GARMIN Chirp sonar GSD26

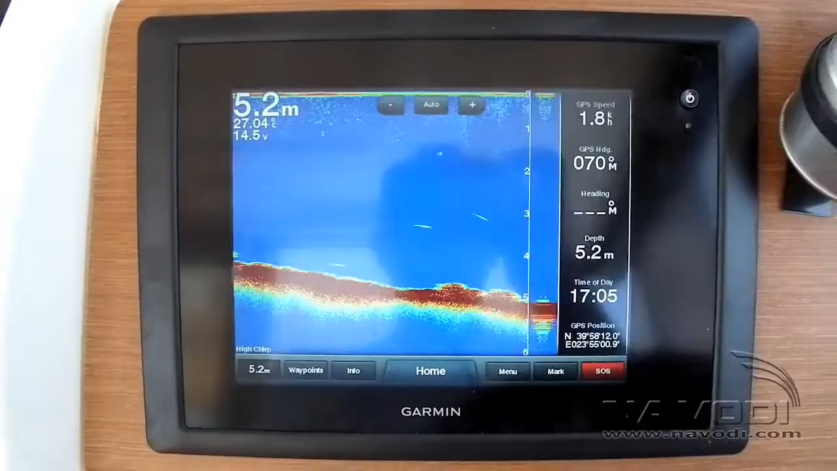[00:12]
On screen: depth 5.2 m
Ispred nas se nalazi, na ovom meri pišaru 725 instaliran GARMIN 8008 uređaj.
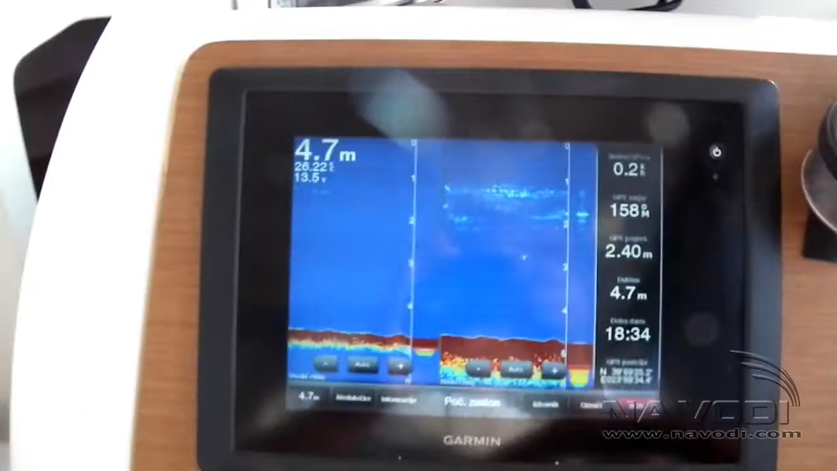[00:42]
On screen: depth 4.7 m
obično u rasponu od 60-80 kHz, u nekim slučima i skoro 100 kHz raspon frekvencije na kojima sonde rade,
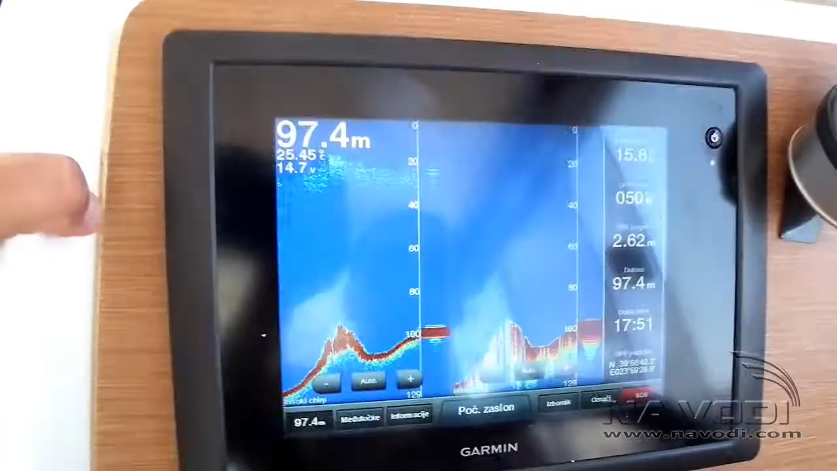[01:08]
On screen: depth 97.4 m
Analiziramo snimke koje smo napravili testirujući chirp sonar u Grčkoj, na slanoj vodi i na velikim dubinama.
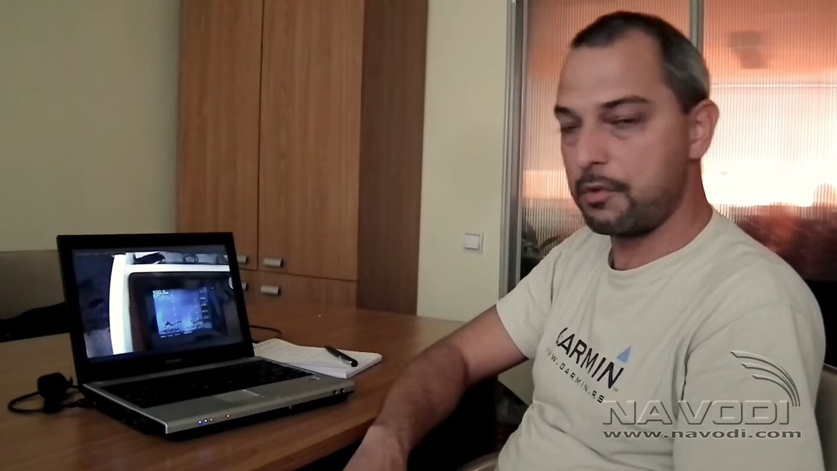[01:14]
Rezultate koje smo dobili su prilučno zanimljivi. Vidjeti ćete na ovim snimacima, recimo ovaj snimak sa 100 metara dubine gde se lovi na high chirpu jasno vidi dno i termoklinik pojat sa nekih 20 metara.
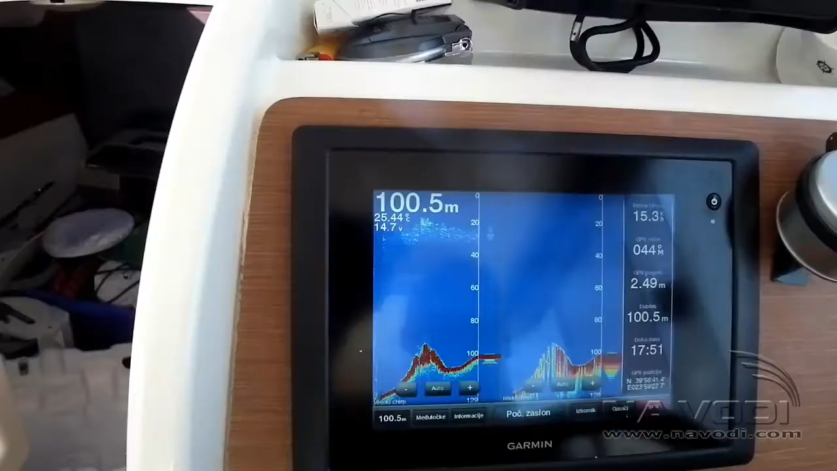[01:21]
On screen: depth 100.5 m
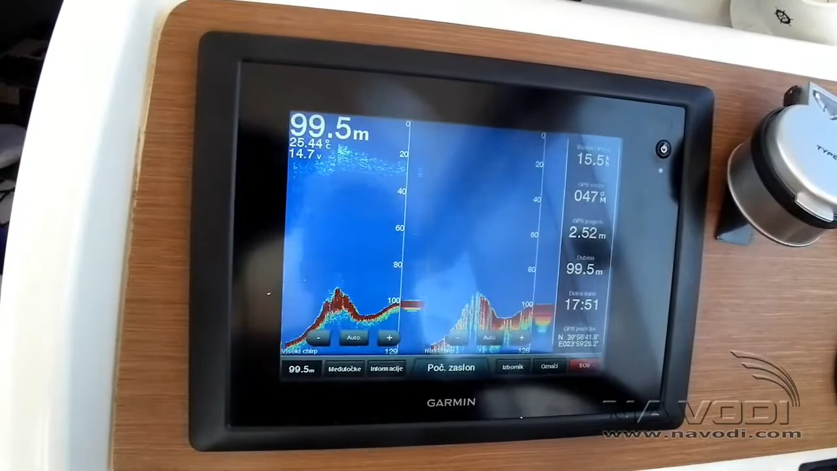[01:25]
On screen: depth 99.5 m
Znači zona tople vode u ovom trenutku do 20 metara dubine se pruže i posle toga počinje dolji deo hladne vode kroz jasno vidjeno sonaru.
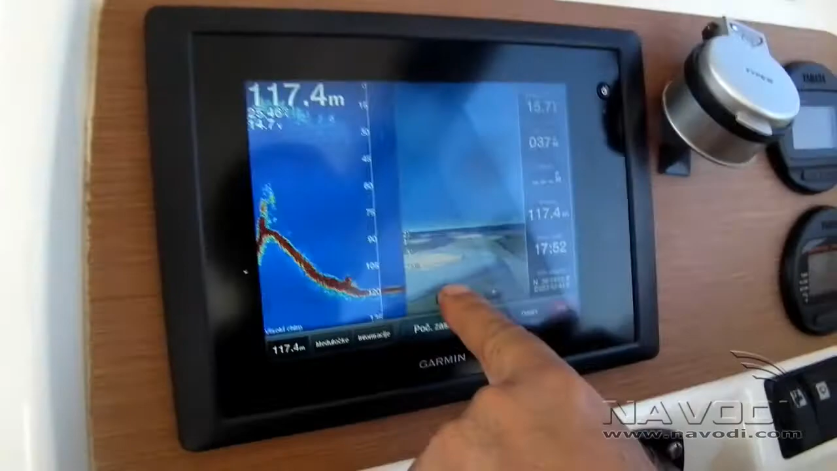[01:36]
On screen: depth 117.4 m
sa nekom strukturu na dnu, i imamo 3D prikaz pojataka sa karte gde možemo jasno vidjeti kako dubina drastično raste.
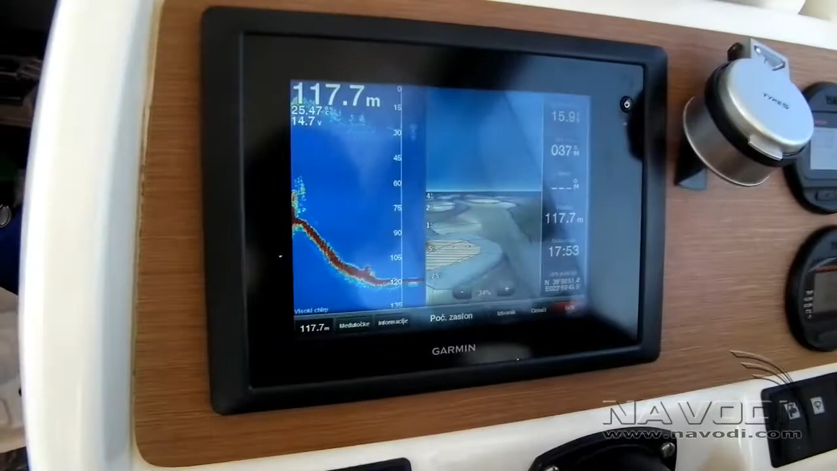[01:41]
On screen: depth 117.7 m
Znači prosto na mjestu gde smo snimali je dno takvo da je relativno blizu obali,
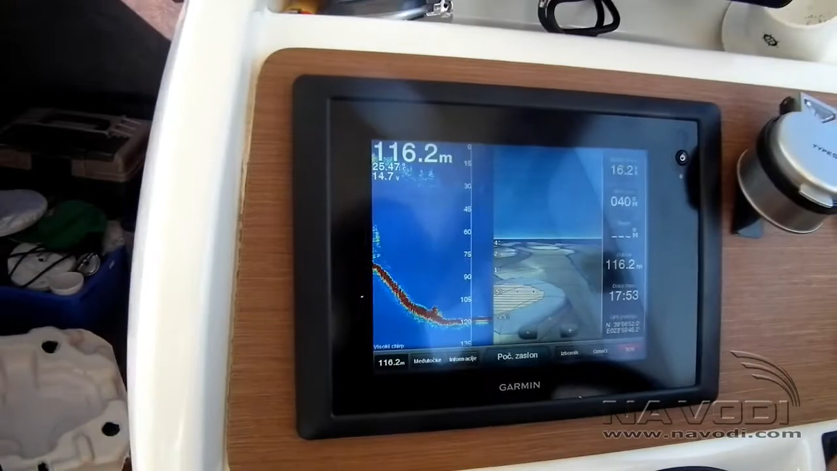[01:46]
On screen: depth 116.2 m
imamo ekstremne dubine što je tada zaista pogodovalo u snimanju ovakve tehnologije.
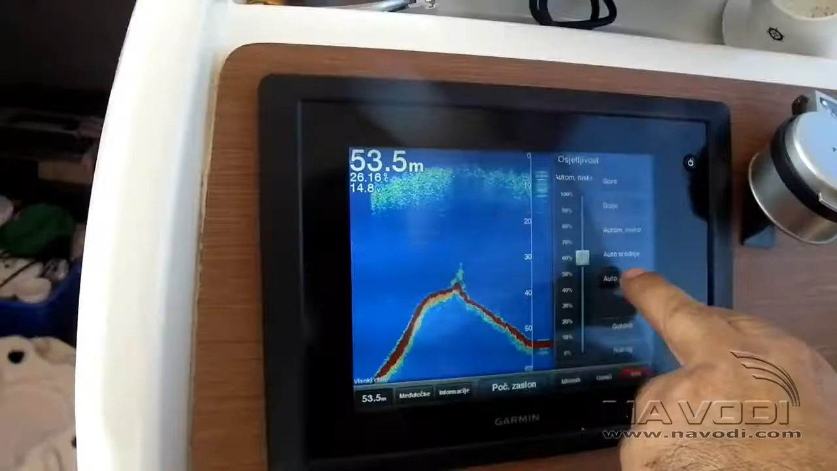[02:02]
On screen: depth 53.5 m
Na ovom snimku podrišavanje osjetljivosti, koju je kod chirp sonora moguće podestiti odvojeno za low, odvojeno za high kanal, recimo ona konkretno je osjetljivost podrišena automatski srednje i ona prihvata i prijučno lepo vidi na ovom greberu nekakav odziv ribe, tu neku pojato ribe koju se pojavlja.
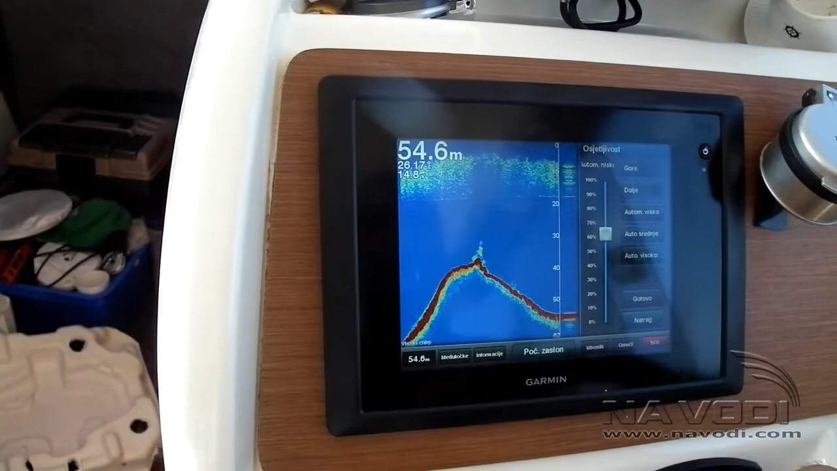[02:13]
On screen: depth 54.6 m
Termoklinik pojas popolično širok u nekoj zoni od 5
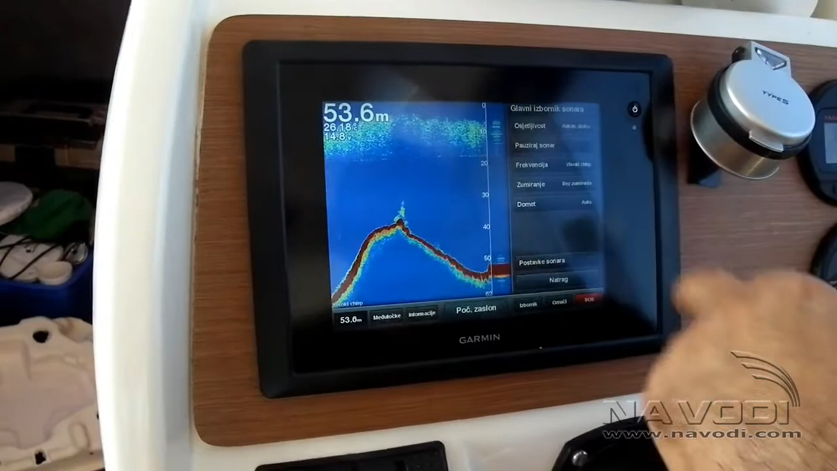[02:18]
On screen: depth 53.6 m
do 20 metara i već na nekih 50 metara jasno dobijamo odzive.
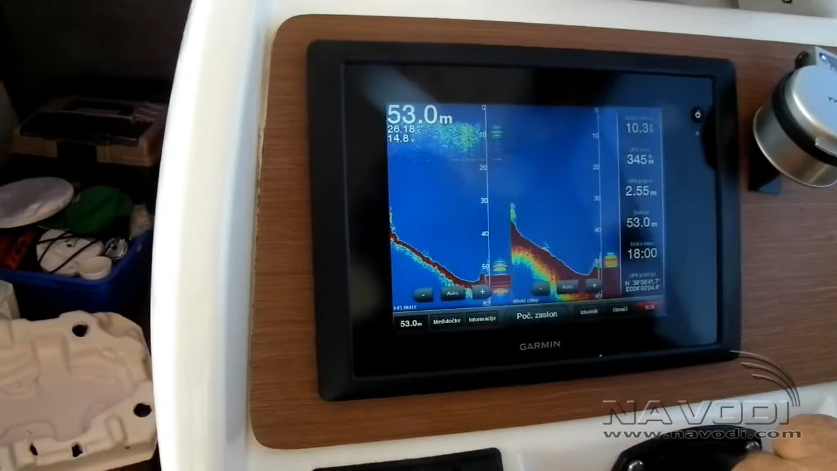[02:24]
On screen: depth 53.0 m
Evo nam sad upoređenu low i high chirp gde dobijamo isto jasnu sliku dna i gde razlika u širinu snopa daje drugačiji prikaz ribe.